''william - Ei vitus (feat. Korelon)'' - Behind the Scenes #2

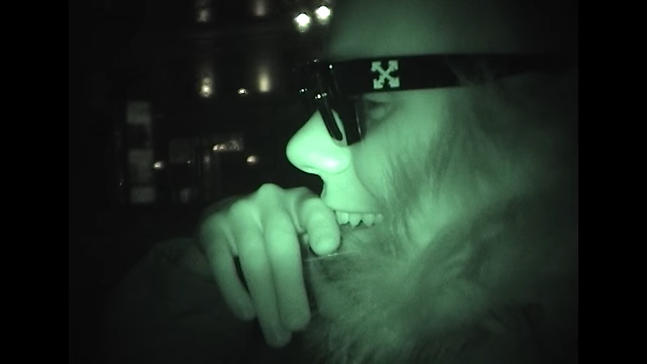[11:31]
Tää näyttää siltä, että sulla olis silmälasit, kun tää Night Vision ottaa noin vituu. No, mulla on piilarit. No joo.
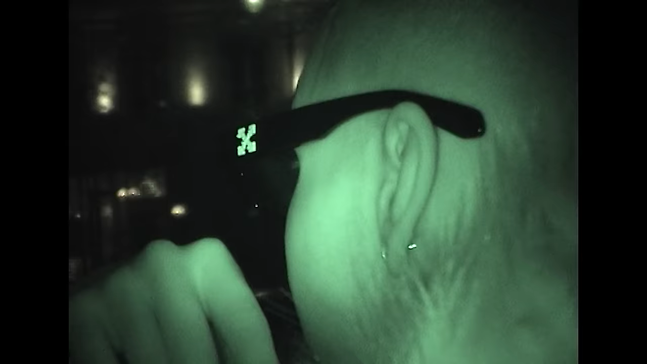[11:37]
Juu. Onko? Silmät on oikeesti edes sinistä. Mä oon siis on vihreä, mut mulla on piilarit. Mitä se? Ei oo.